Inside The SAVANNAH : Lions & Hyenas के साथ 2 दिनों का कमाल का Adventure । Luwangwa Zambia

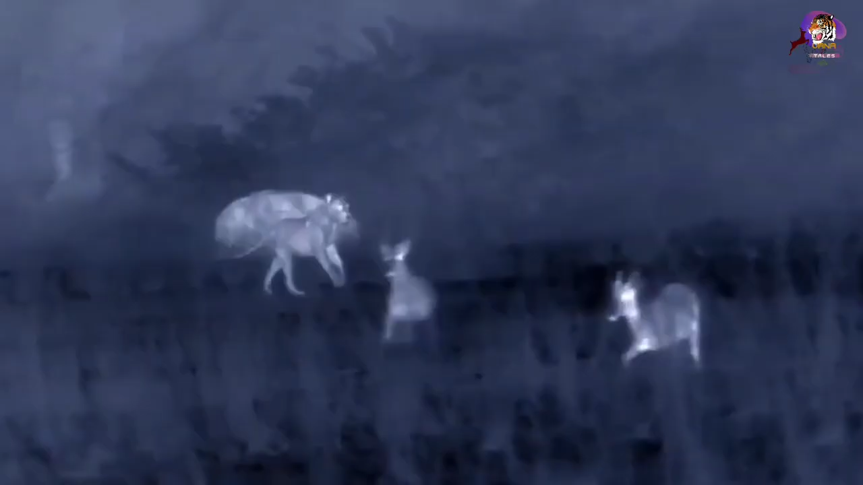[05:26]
एक तरफ शेर परिवार अपने खाने के लिए मेहनत कर रहा है तो वहीं दूसरे तरफ
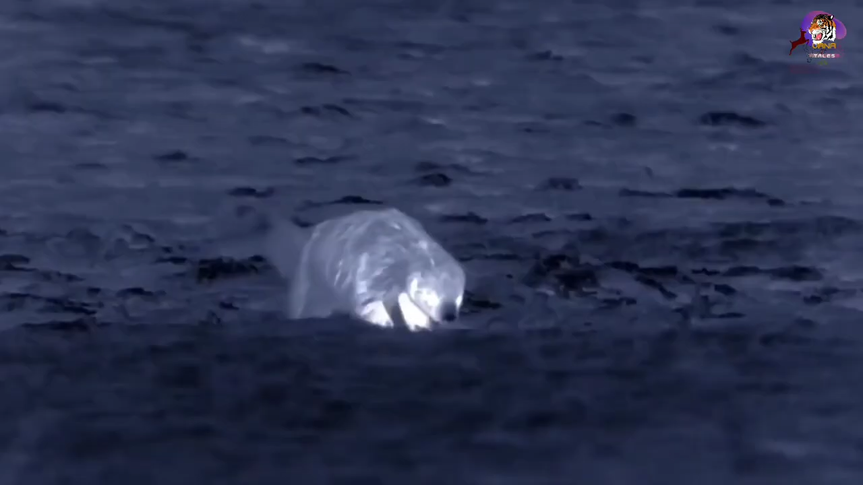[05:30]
ये हनी बैजर्स भी तालाब के पास अपने खाने का इंतजाम करने आते हैं
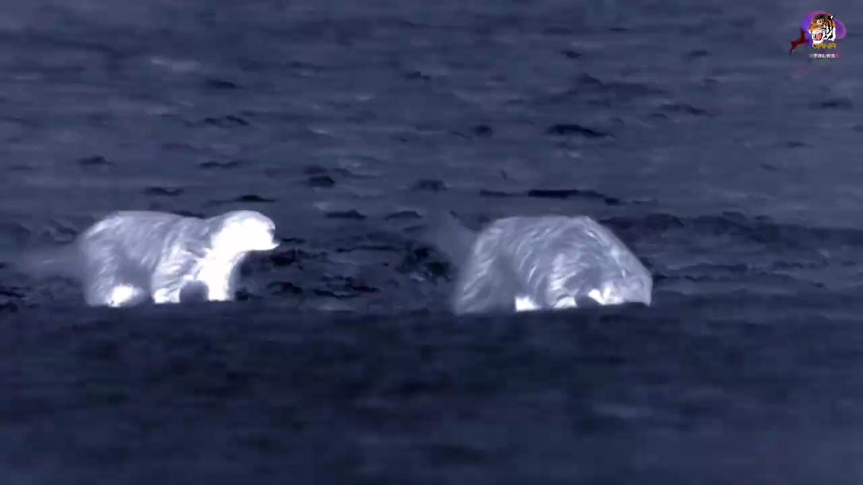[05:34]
दरसल कई जीव जैसे की मेंडक सूखे के मौसम में खुद को जमीन में गाड़ लेते है
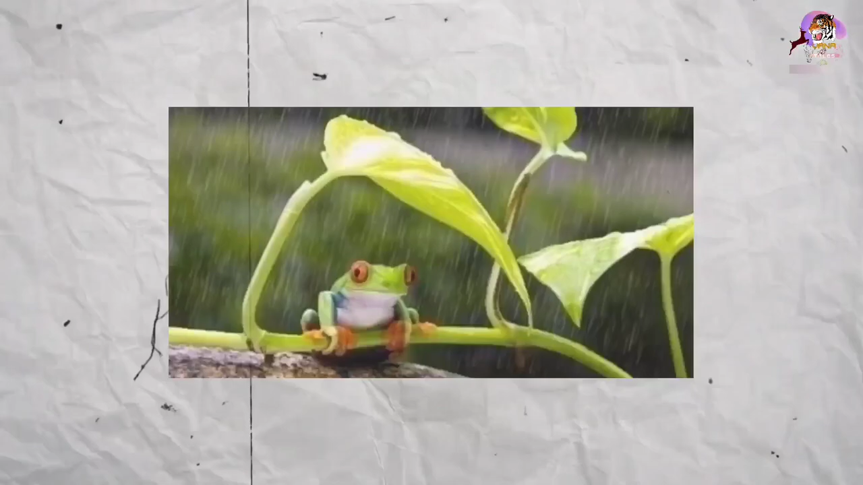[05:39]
और फिर ये सीधा बर्सात में ही बाहर आते हैं तो
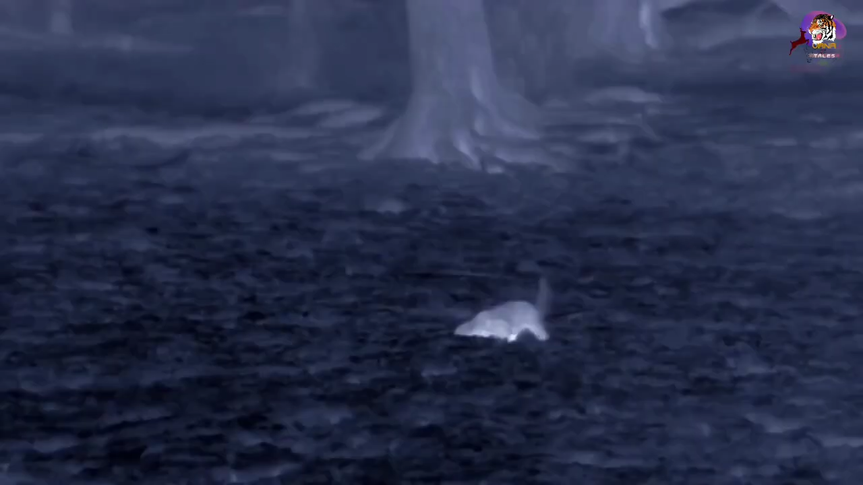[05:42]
ये हनी बैजर्स उनी की तलाश में हैं कुछ देर के बाद
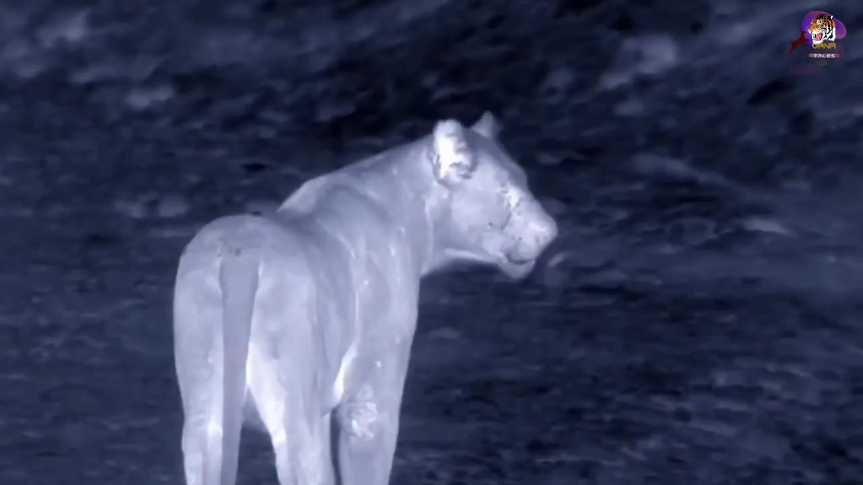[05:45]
परिवार भी तालाब के पास आ जाता है
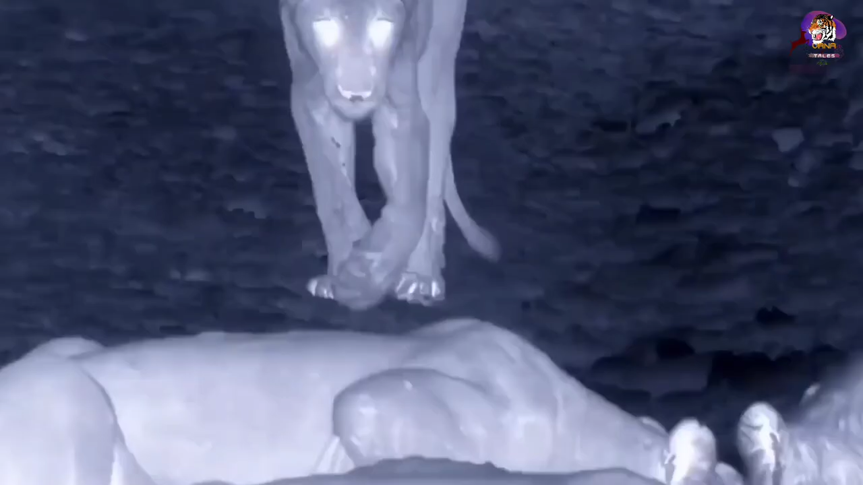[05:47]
क्योंकि इतनी मेहनत करने के बाद इन्हें जोरों की प्यास लग चुकी है
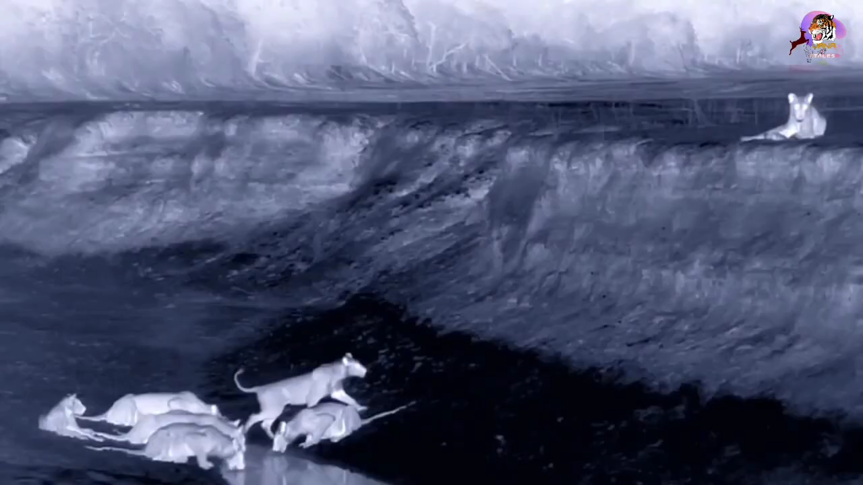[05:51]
लेकिन दुख की बाद तो ये है कि आदा से � जादा रात
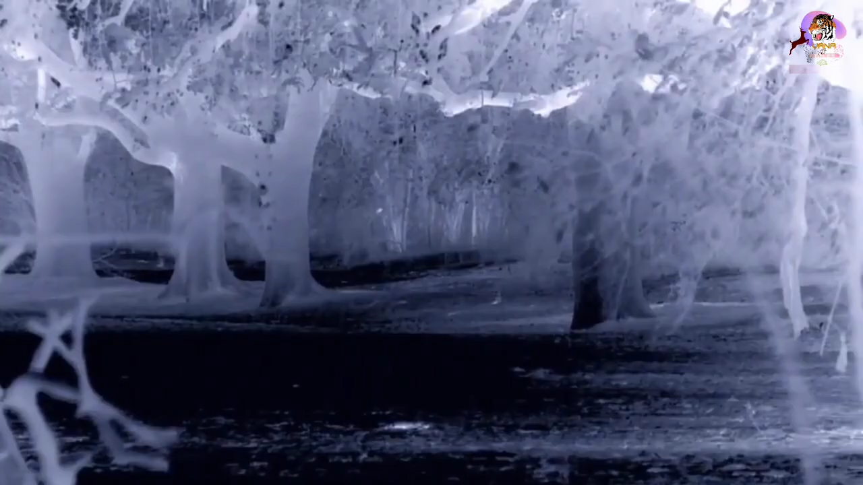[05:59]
एक दूसरा परिवार भी रहता है और ये परिवार है हाइनास का इस परिवार में 6 नए बच्चों
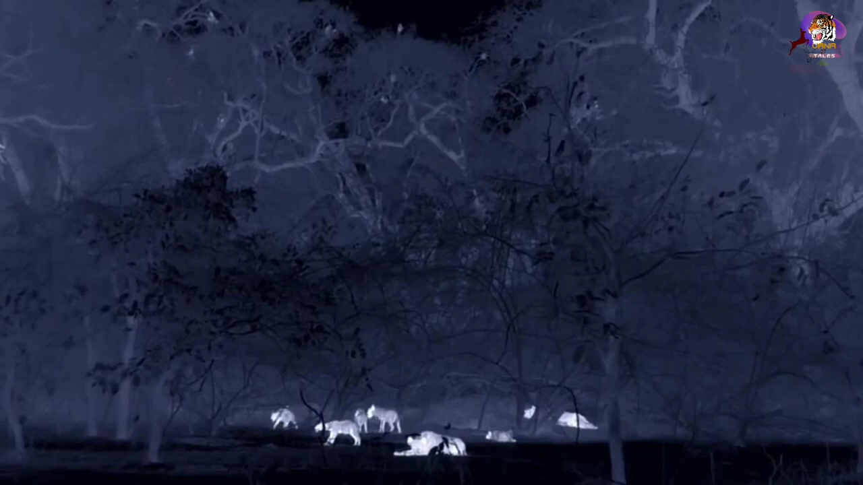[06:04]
ने जन लिया है अभी रात के 2 बज रहे हैं लेकिन बच्चे तो इस
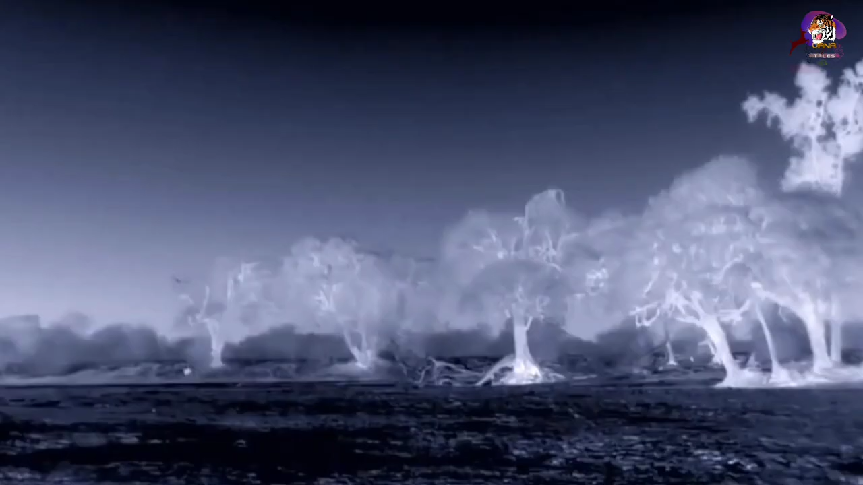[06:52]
कहीं दूर से एक शेर की दहार सुनाई देती है
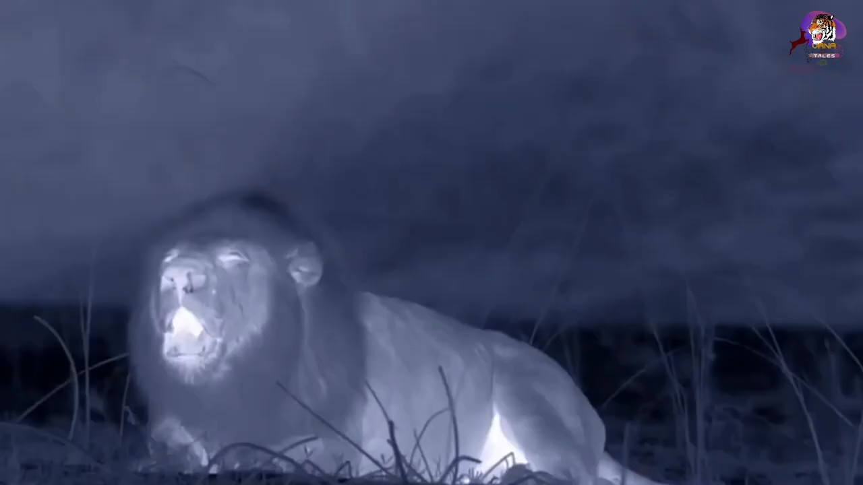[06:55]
दरसल ये इसी परिवार के मुखिया शेर की आवाज है और इसे सुनने के
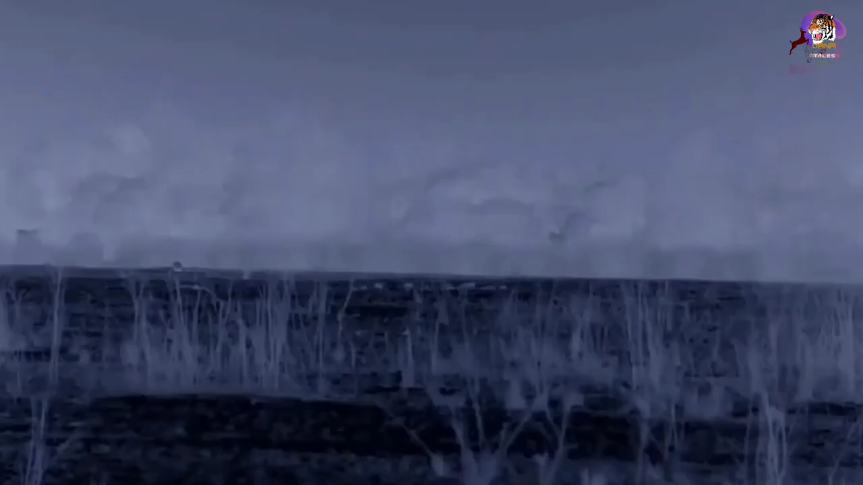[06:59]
बाद परिवार उसके पास जाने का फैसला कर लेता है तो वहीं उस हाइना मा के शांदार सेंसों स्मेल की बज़े से
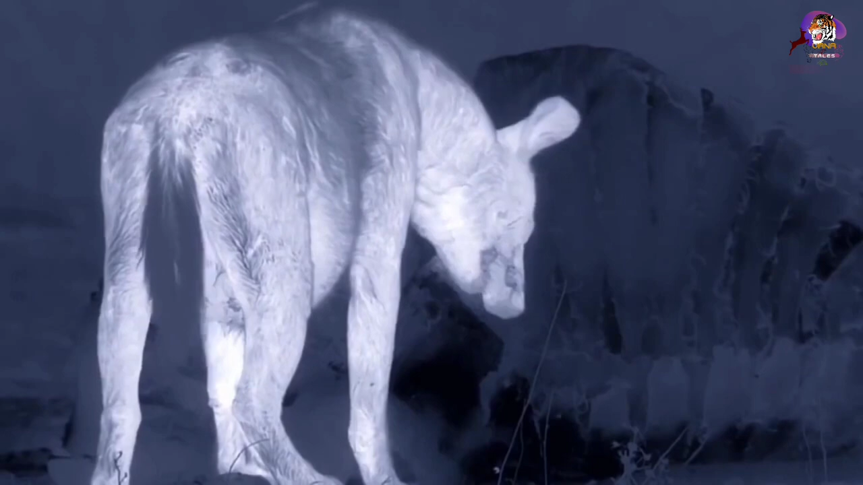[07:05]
आज इसके परिवार को � भर पेट खाना मिल गया है
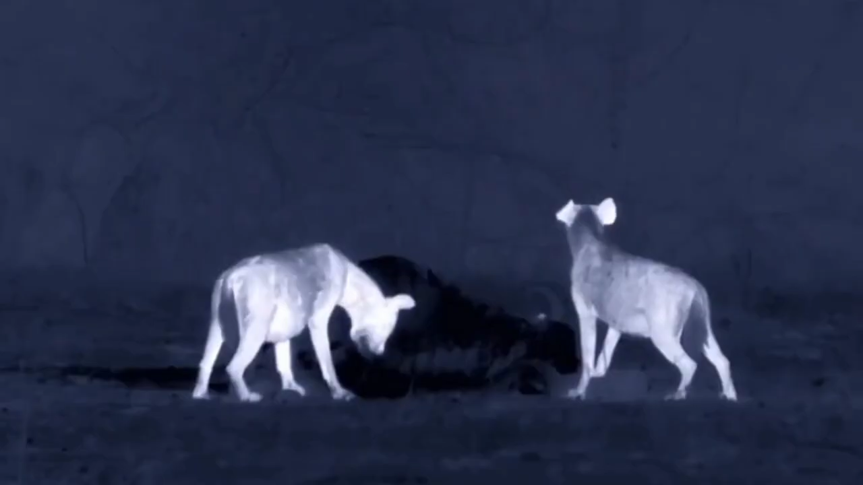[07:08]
ये खाना इस मा के लिए बहुत जरूरी भी था